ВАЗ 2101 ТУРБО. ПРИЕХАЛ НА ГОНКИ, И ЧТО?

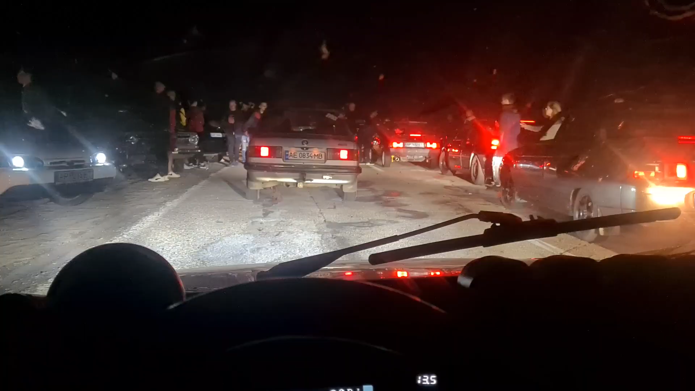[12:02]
Музыка горланит везде. Мы в очереди стоим. Там Влад чуть впервые был. Я очередь свою выставил.
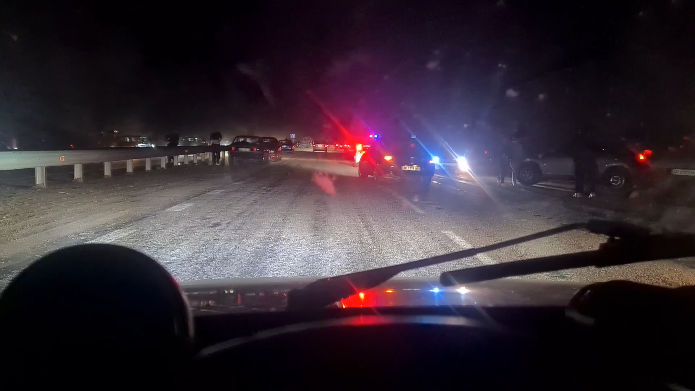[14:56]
все начали сразу смотреть. Кто как хочет, все, все, все.
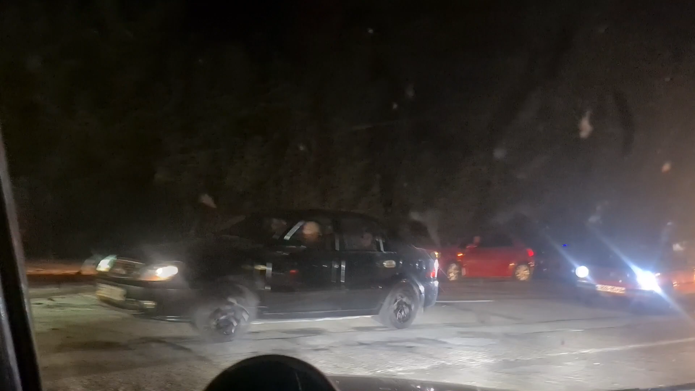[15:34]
Все, все, все рассыпнули. Все просто в рассыпную. Да, хлама, конечно, оставили после себя.